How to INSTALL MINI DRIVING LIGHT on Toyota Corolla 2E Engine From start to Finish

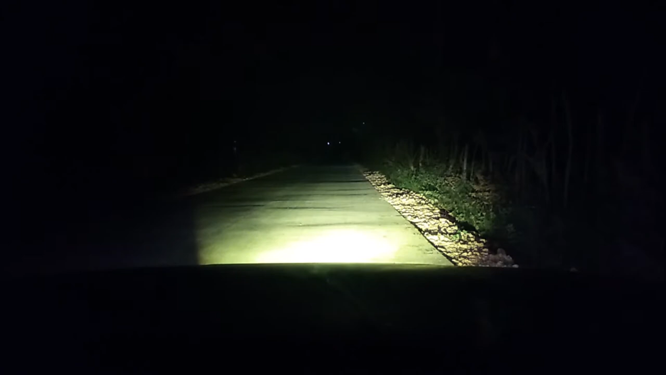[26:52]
Yan yung yellow, yung low. kasama nung low din, nung headlight. Pinaghiwalay ko na kasi yung switch. So, ito naman yung high. Yan yung high nya, yung mini driving light. Tapos, ito naman yung high nung sasakyan. Yan. So, high na high, no? Medyo mataas. i-adjust lang natin siguro konti para hindi masyadong nakakasilaw. Pero yung low nya, sakto lang. Maliwanag. Ayan o. Yellow na yellow. Yung buga nya.
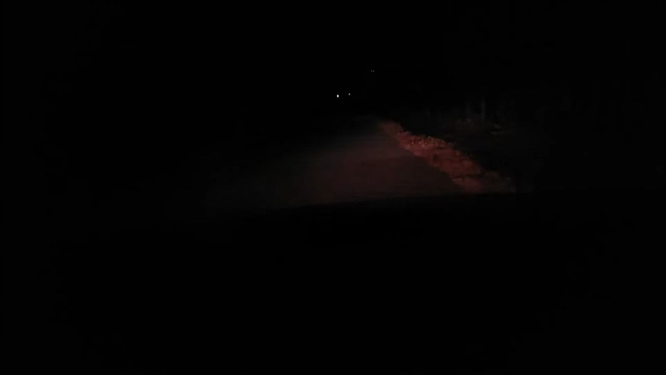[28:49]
Kaya, yun. Medyo fag itong, ano natin, windshield. Ito, dito para makitang-kita nyo. Ayan, Ayan. nag-fag kasi. Ayan. Okay na.